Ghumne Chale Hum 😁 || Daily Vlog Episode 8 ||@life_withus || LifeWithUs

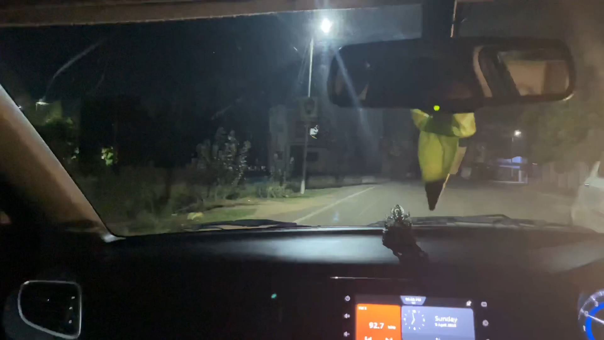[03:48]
पैसा यहाँ के लोगों के पास नहीं है,
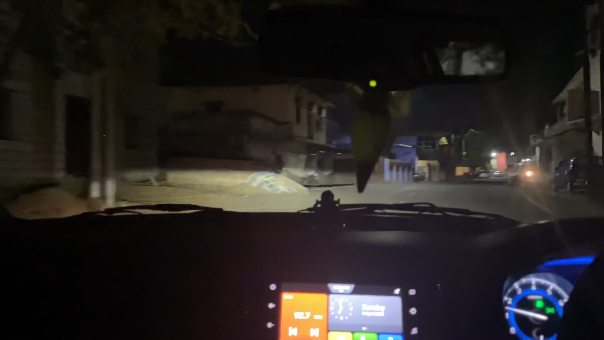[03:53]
कहीं ऐसा कोई गाय बकरी बैल वाला सिस्टम नहीं दिखेगा, सब एक से एक मकान दिखेगा। अंदर अंदर गली के अंदर जितना जाएंगे उतना सब ऐसे इसी तरीके के बढ़िया बढ़िया घर हैं।
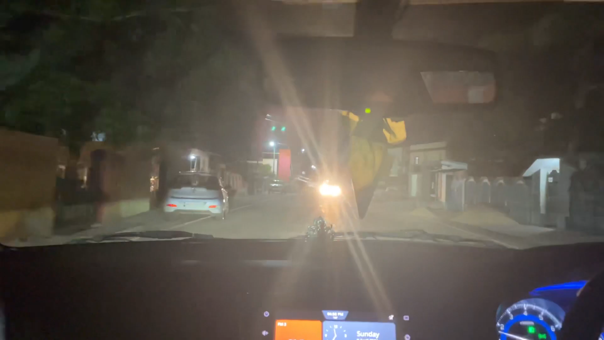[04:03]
सामने ये गांव है, एकदम प्रॉपर देहात जिसे कहते हैं।